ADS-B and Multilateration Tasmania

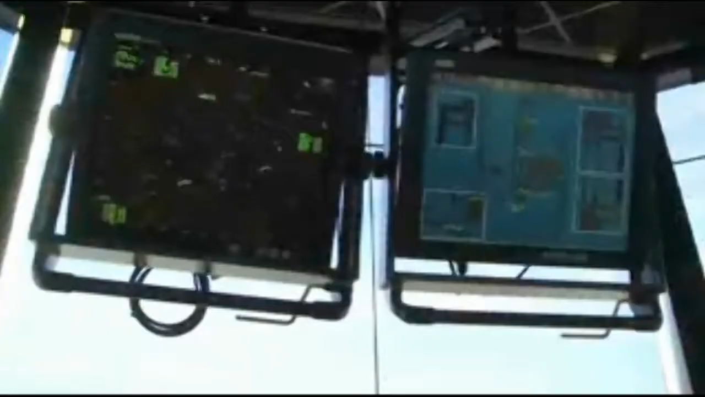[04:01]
As the plane heads to the runway, pilots and controllers each have a real-time GPS map of all ground traffic with such tools as ADS-B and ASD-X.